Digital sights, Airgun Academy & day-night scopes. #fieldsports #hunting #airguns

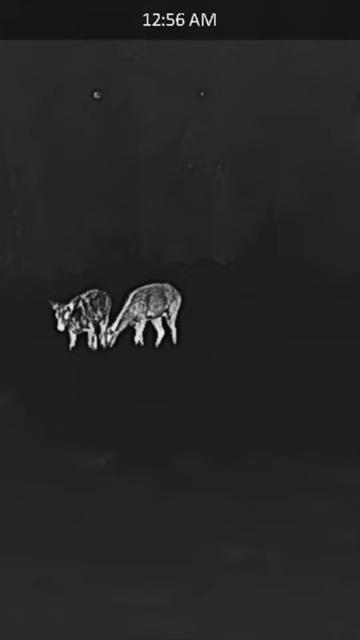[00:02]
Daytime foxing and night time deer, all within the law of course, Kai's pushing the limits of new digital sights.